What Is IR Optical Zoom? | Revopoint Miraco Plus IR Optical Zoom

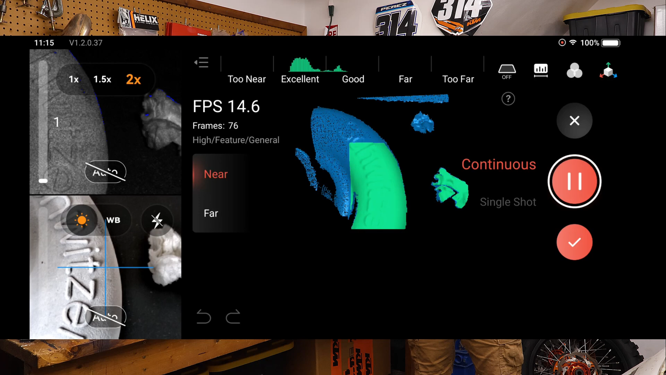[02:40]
but what it's actually doing is it's helping to better illuminate those smaller details in a smaller area when we're using the capture modes.
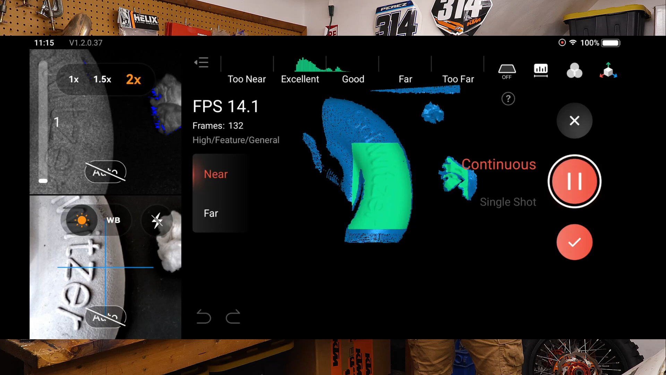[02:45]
Now this does have a near and a far mode because it has two different sets of depth cameras, and the IR Optical Zoom works on both of those modes.
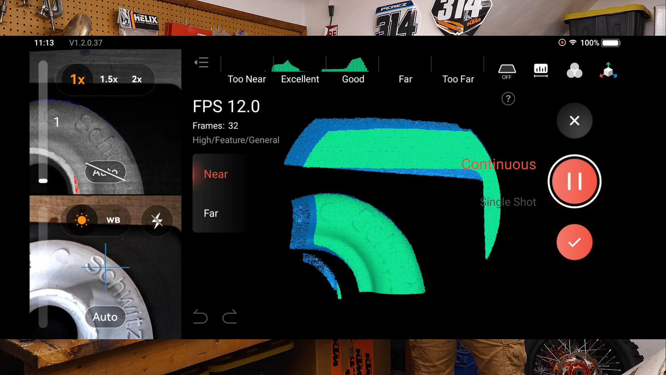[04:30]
but it also means that things like our exposure values are much lower when we're scanning an object like this.
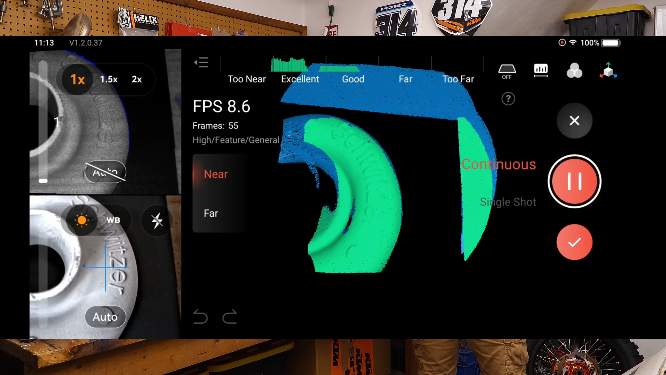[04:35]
And because of this, the consistent surface texture from the scan spray, we don't really need IR Optical Zoom.
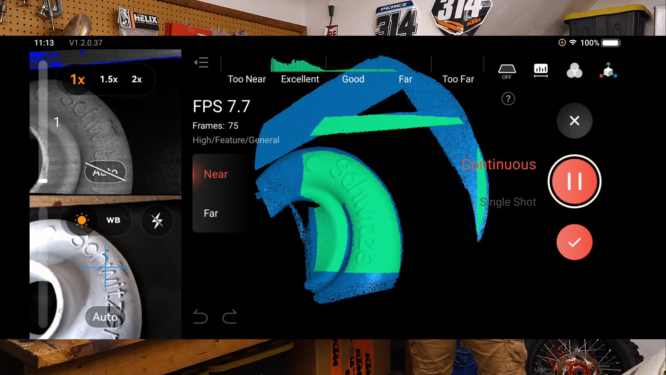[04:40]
A 1X is going to be just fine, which is going to be the same between the base model Morocco and the Pro, as well as the new Plus model.
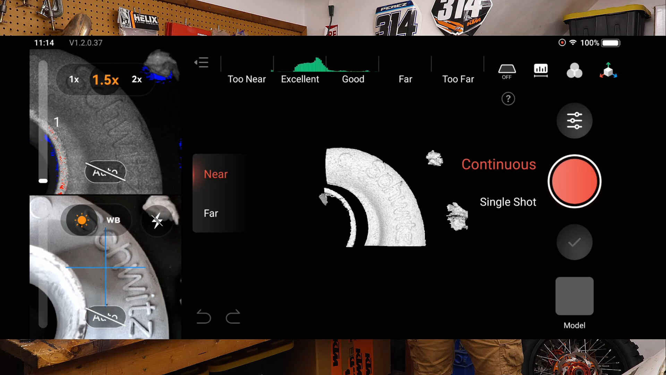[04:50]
Now I did mention there are some improved accuracies.
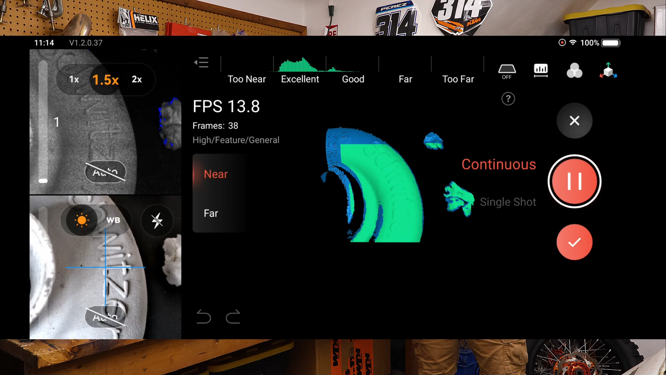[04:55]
Single frame accuracy is better on the new model. There is an update to the calibration board.
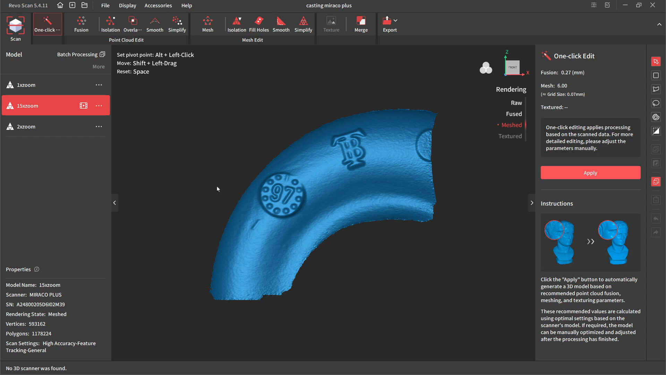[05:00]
So you may see a slight difference in picking up some of these casting details, but it's not going to be due to the IR Optical Zoom.
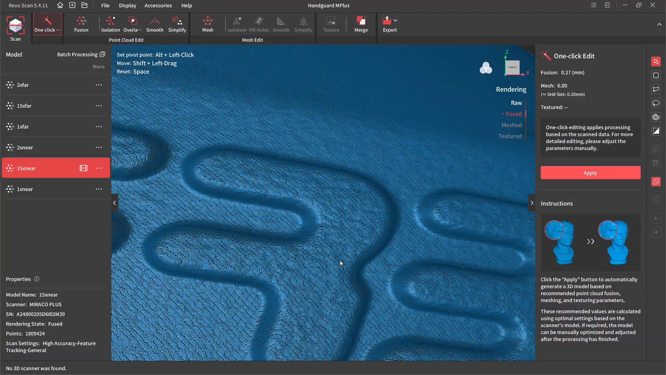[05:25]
Now what's actually happening here is when we're not using IR Optical Zoom and we're just scanning this object,
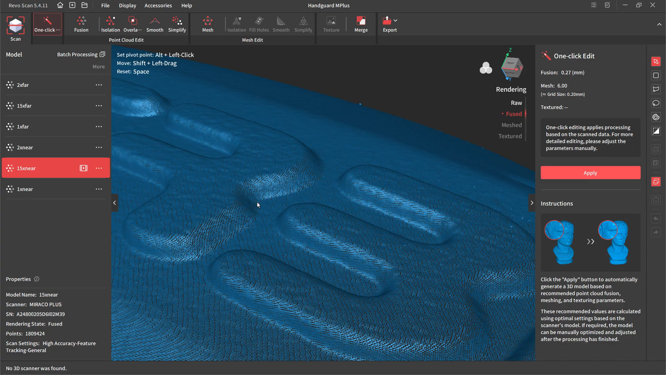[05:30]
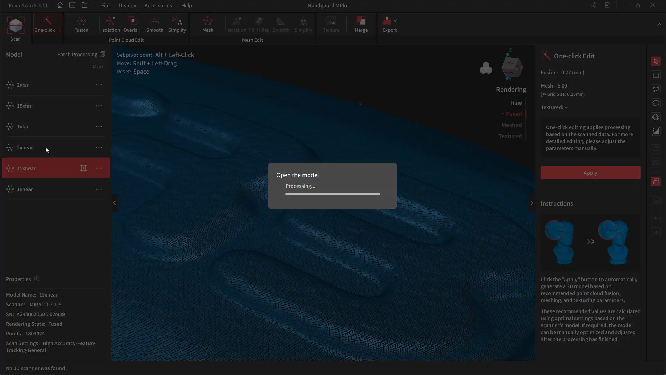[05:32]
the self-shadowing at the corners of these letters,
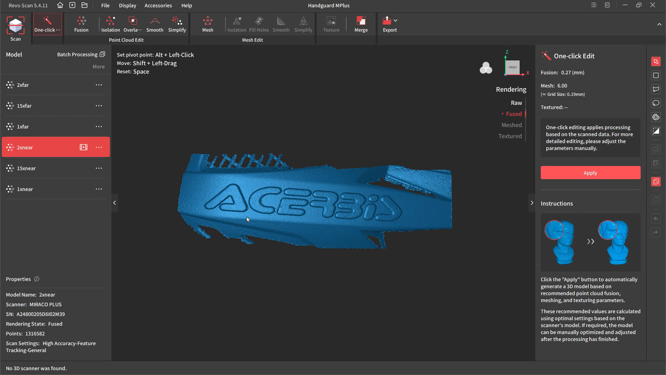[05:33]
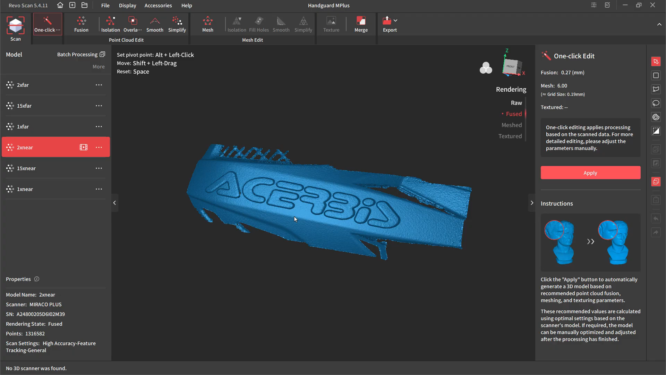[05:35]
because they are quite a bit taller than say the casting marks on the Turbo.
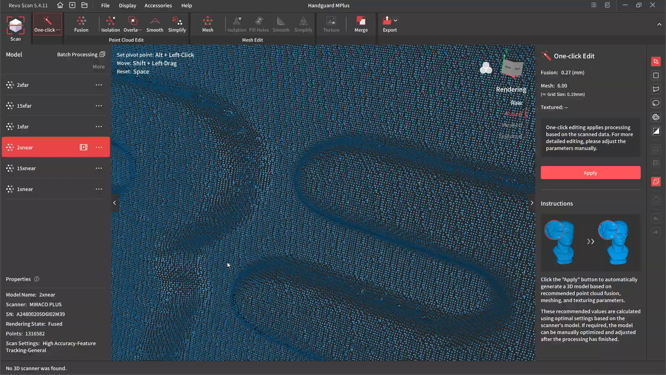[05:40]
Those are areas where we're not going to get good information bouncing back to the scanner. Generally when we scan, we want to keep the scanner perpendicular to the surface.